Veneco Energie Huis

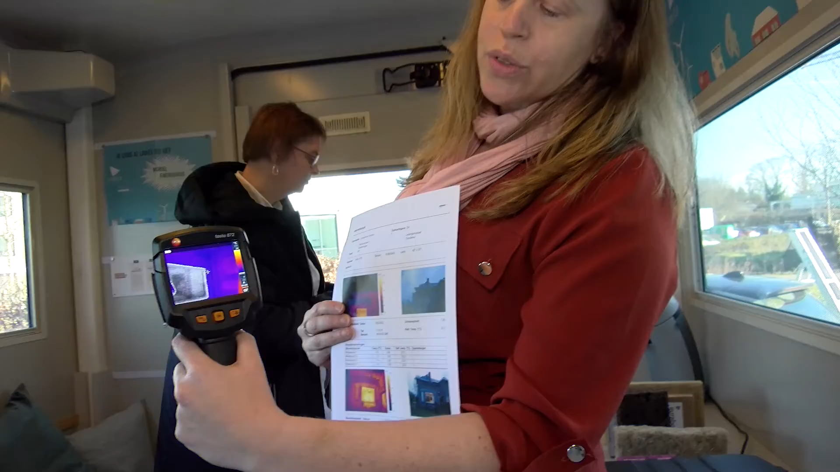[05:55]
Kijk, bijvoorbeeld hier kan het verschil zien van de warmte die mevrouw nu afstraalt.